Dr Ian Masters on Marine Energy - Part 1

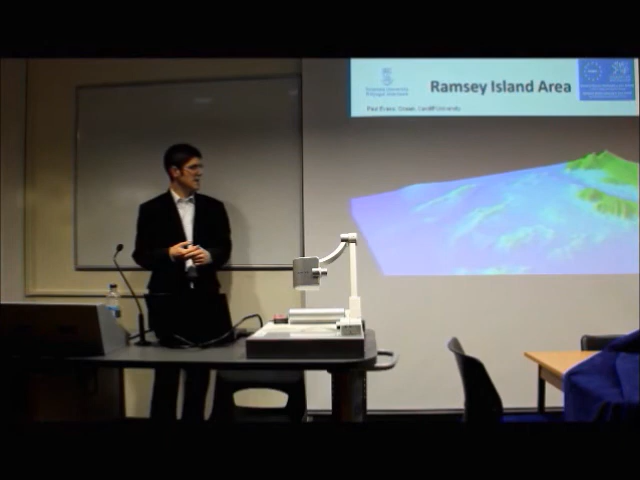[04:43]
So what from the surface looks like a flat patch of water is actually full of lots of islands and rocks and pinnacles and things, which does some quite interesting things to the hydrodynamics on the flow that goes around that. So we're just on the north edge at the moment.